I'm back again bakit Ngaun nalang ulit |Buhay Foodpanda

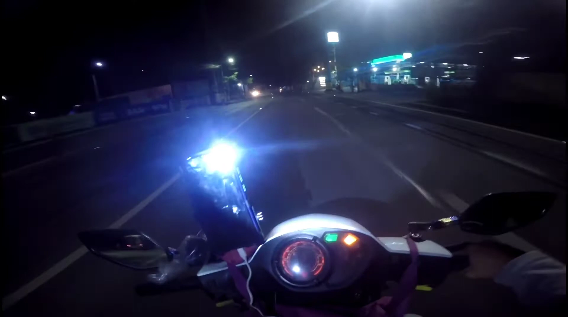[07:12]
so yan so yan buks ako tong ilaw ko so yan so yan lala ko gaano naging ganap ngayon so ayan tataposin ka dito yung vlog ko na ito ngayon so yan dismentjan you wanna be vlogger yes i'm out so kumita na naman tayo ng above minimum today so yan naka 15 bookings tayo pero kumita pa rin tayo so yan dismentjan
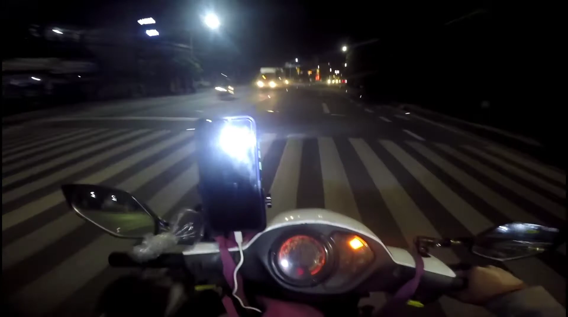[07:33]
you wanna be vlogger po kumita na ako yan god is good all the time yeah so i'm out wuu wuu ganda o may flashlight ako bago
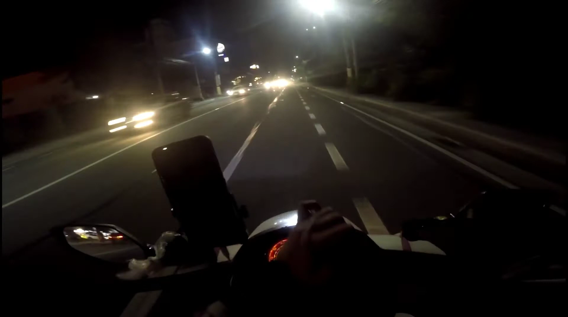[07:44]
alam nyo ba pag tinututukot na mga skita miso yung mga mga katakbo kala na siguro barang kitano na ako gronda